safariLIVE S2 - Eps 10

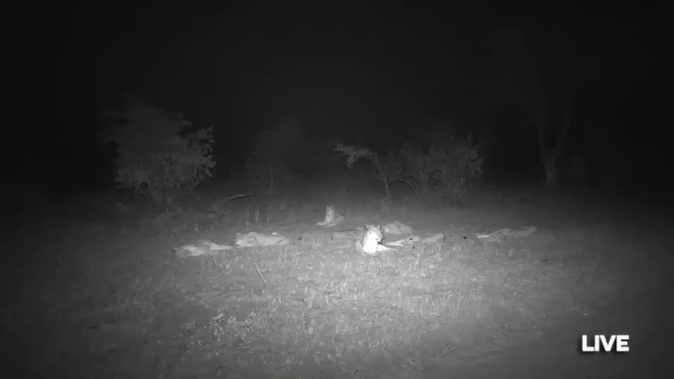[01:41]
where we sit with a very hungry Nkuhuma pride. This is Safari Live.
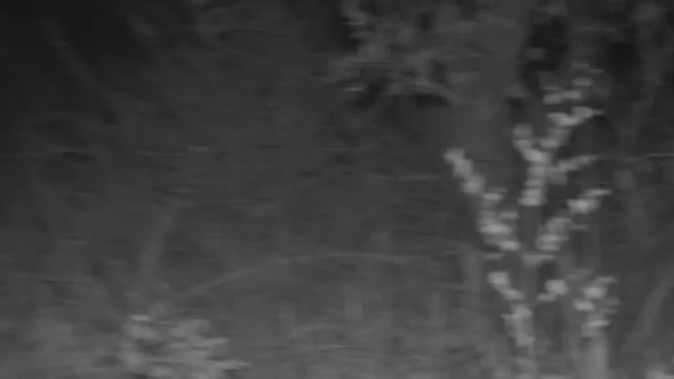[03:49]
Last week on Safari Live, the Father's Day show began with Hosanna doing his best to hunt an impala. This time, no luck. The Juma clan rekindled their bonds and reaffirmed the hierarchy at the den.
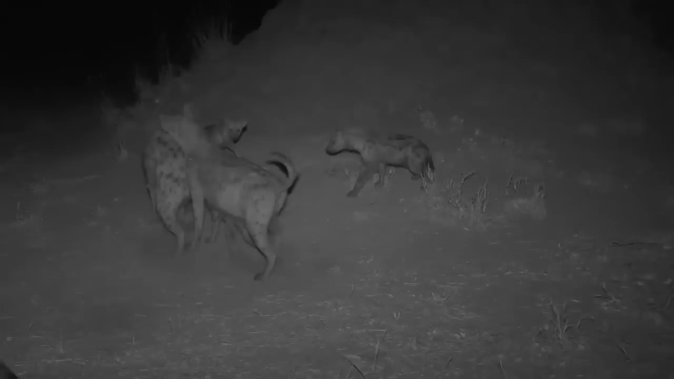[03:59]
Poor, low-ranking Ribbon remains constantly harassed.
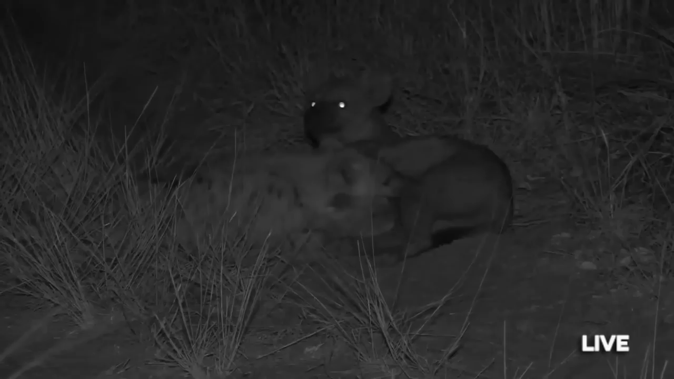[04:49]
Now, last week we got to spend some time with the hyenas as well, and these hyenas actually at a different spot at the moment, which is pretty exciting because it means that it's a brand new area and there are cubs here that we haven't seen in a long time. Now, you'll notice that we are in infrared, and that's because, of course, that we don't want to disturb them, especially with a beautiful scene like this of suckling little cubs. We don't want to disturb them. Now, we all are in infrared, like I explained, for the same purpose.
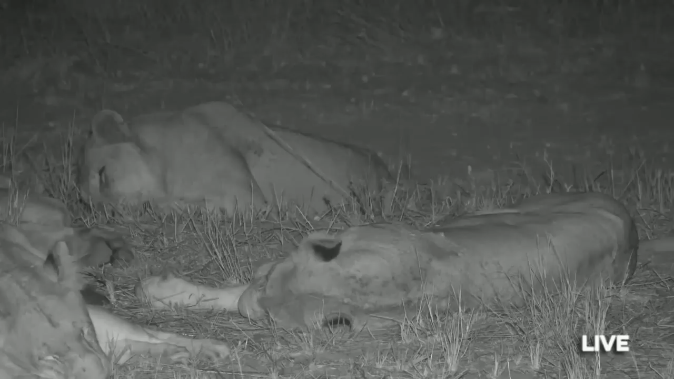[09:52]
He's so pretty in comparison to those Mangeni males covered in mange, sarcoptic mange. We spoke a little bit about it last week. A very, very sad state of affairs and something that does affect all sorts of animals during the drought periods. Lions being very tactile, very touchy-feely as they rub and groom each other. Those Mangeni males looked horrendous for the longest time.
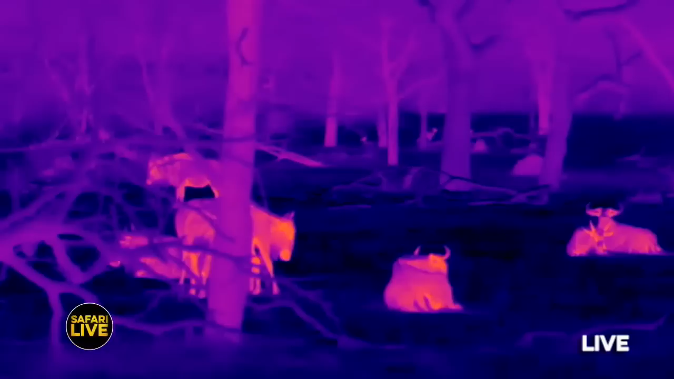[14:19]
We are currently sitting here on an open
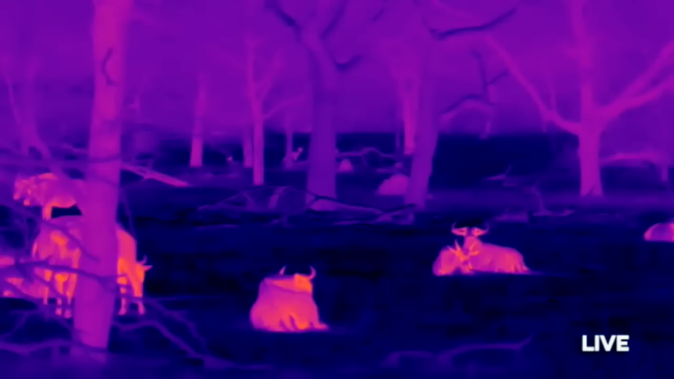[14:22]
clearing looking at various different animals, mainly wildebeest and impala, using our thermal flare camera, which means we can pick up the body heat and see them very clearly,
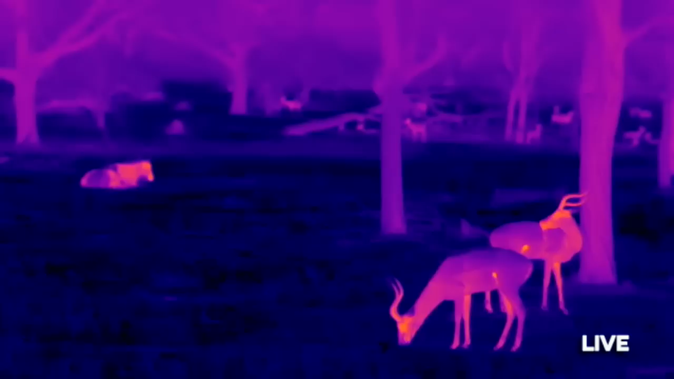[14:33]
even although we're not using any lights on them whatsoever. And why are they here? They are here because the open clearing is a safe haven from predators.
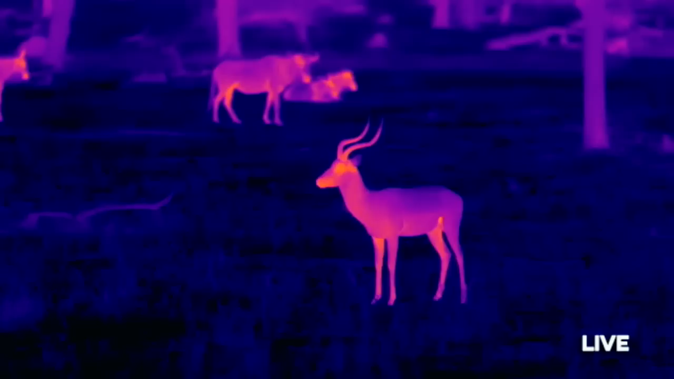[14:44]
Even although wildebeest and impala are diurnal daytime animals, they do actually have good vision at night. And what they do is they come to an open clearing where they're able to scan and see all around them for predators that may be lurking. And we are actually on a mission to find one of those predators, namely a leopard called Hosanna.
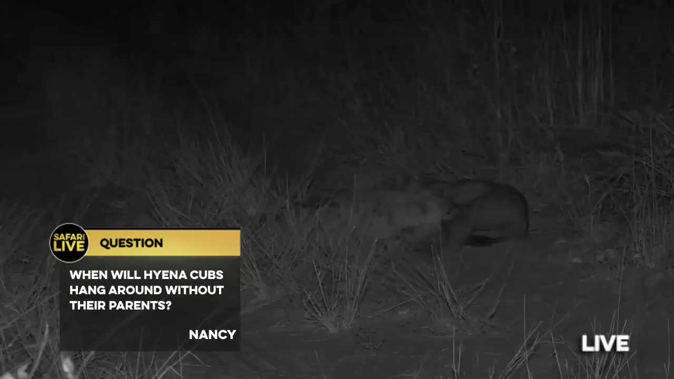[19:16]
A little one like this is only about 6 months old, going on seven.
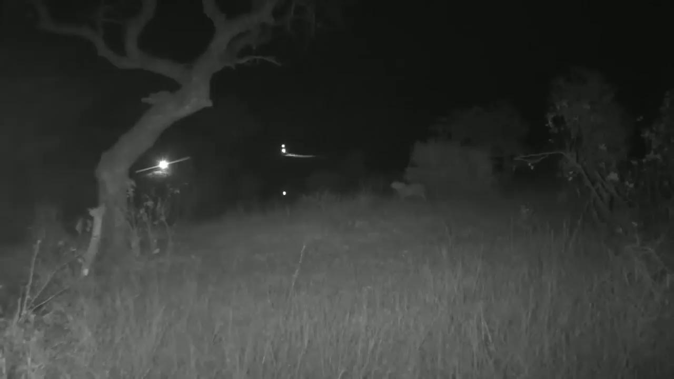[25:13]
just stop and give you a better view of him. There we go. Look at Tingana. Ah, just in the area where Hosanna was.
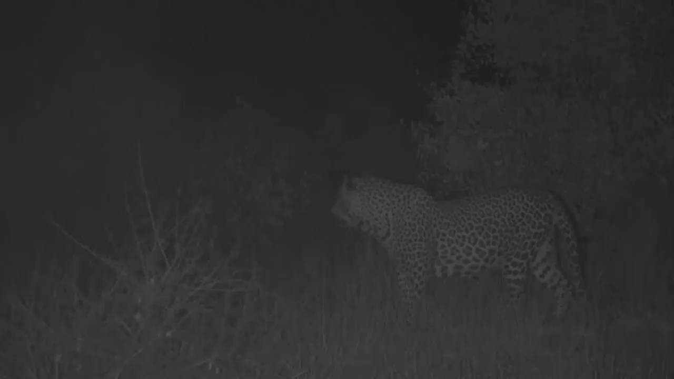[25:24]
Not so long ago, his father is, of course, approached. And I believe the lions are really not too far as well. Lots of predator activity going on. And of course, it was Tingana's sawing that we could hear, because Hosanna is not yet making those kind of vocalizations. Righty, he's lying down now, which means we are probably going to try and reposition.
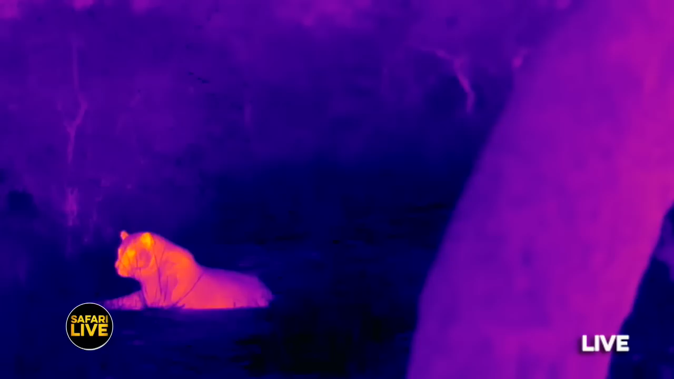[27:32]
Can you believe it? We were just looking for Hosanna, the young male leopard, and we have just came across his father, Tingana, who is 13 years old.
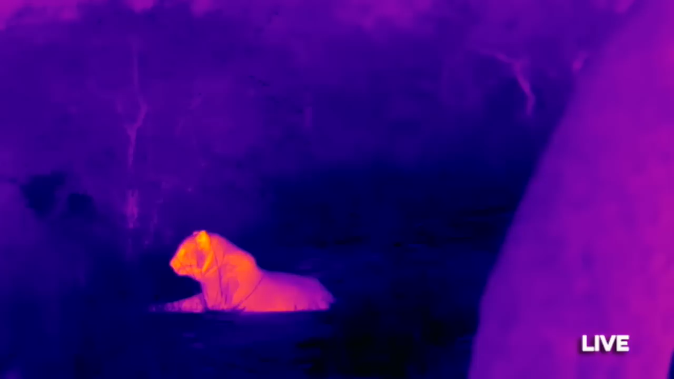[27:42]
Completely not what we expected at all, but as we were sort of searching around in the dark, we could hear the sawing. Now, Hosanna is only 3.5 years old and not quite making that territorial sawing vocalization. So we knew there was another leopard in the vicinity, and we came across Tingana. So of course, he's settled down, he's just lay on the grass here, and he's very, very close to a water point.
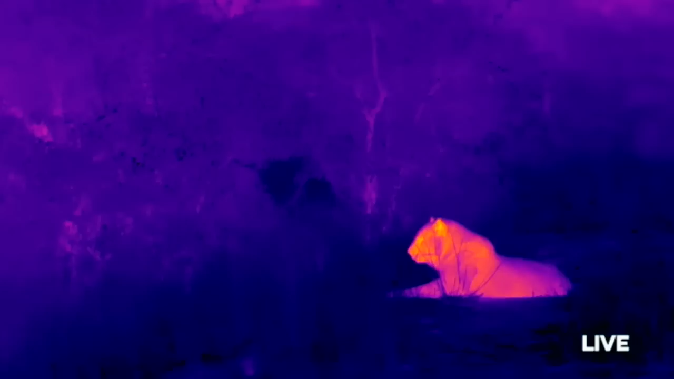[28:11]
So this is most likely why he's here, to come down and have a drink. Now, Steve is actually not too far away with the lions.
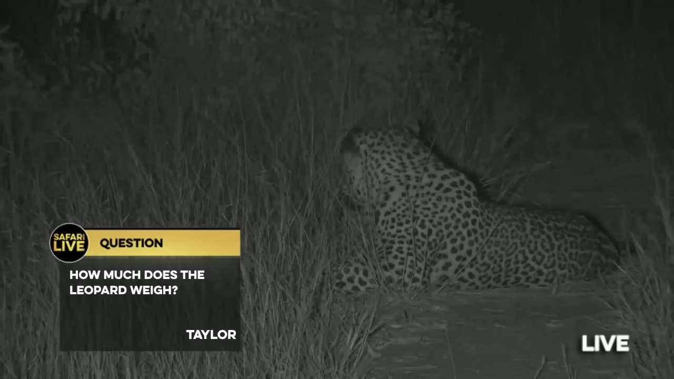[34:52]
Taylor is asking, how much does a leopard weigh? Well, males and females are actually drastically different. Female leopards are far more slender and lighter, so they normally range between 30 to 60 kilograms, somewhere in that region for a female leopard. Male leopards are much more muscular. They have a bigger sort of stance, a heavy dewlap coming under their chin, and they range in the region of 60 to 90 kilograms. However, 90 is very big for a leopard.